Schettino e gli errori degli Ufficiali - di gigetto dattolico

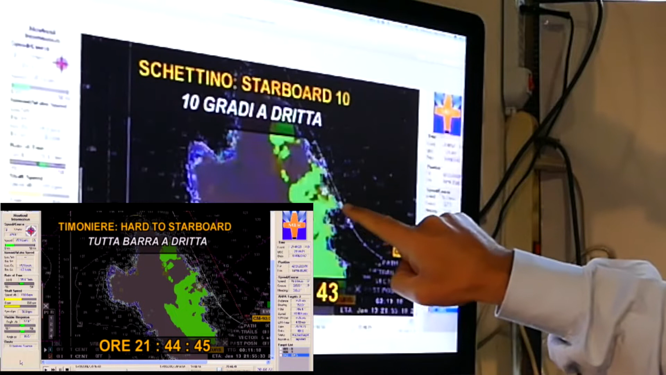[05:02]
striscia verde indica la costa se non l'avessi accostata a dritta praticamente saremmo morti tutti con l'impatto